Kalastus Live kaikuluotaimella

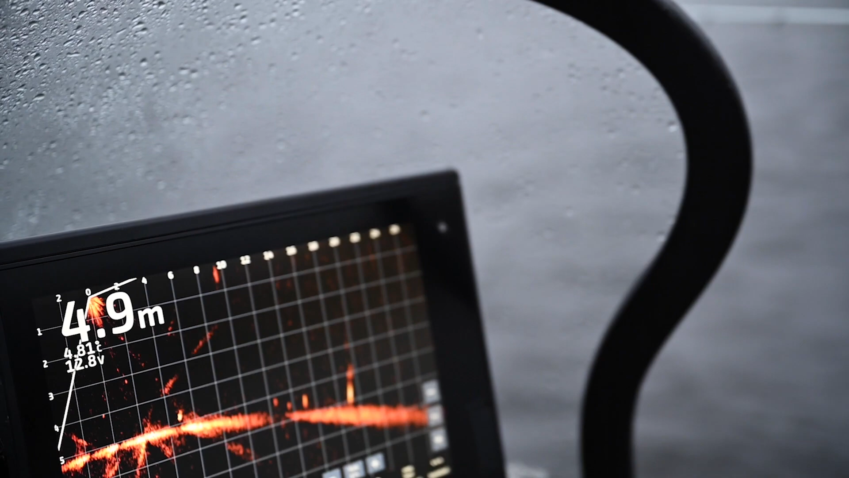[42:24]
On screen: depth 4.9 m
Siinä on muutama todella todella kookas kaiku tossa.
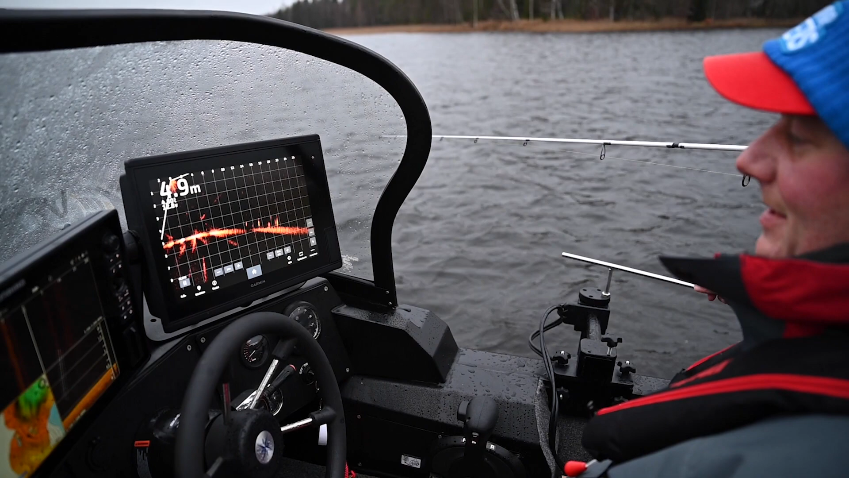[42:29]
Saatais vaan kiinnostua yksi noista.
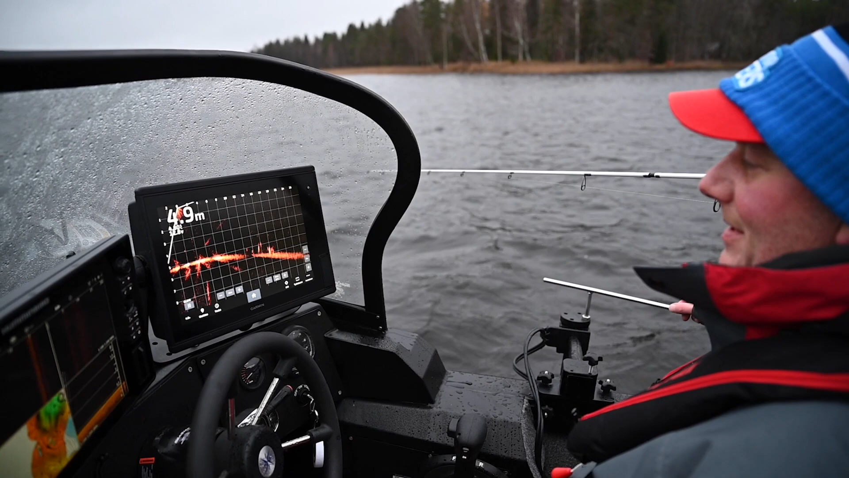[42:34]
On screen: depth 4.9 m
On varmasti iso ahve. Liike tulee nyt tänne suuntaan. Jaa. Suurestaan. Sehän. Toi se parksi.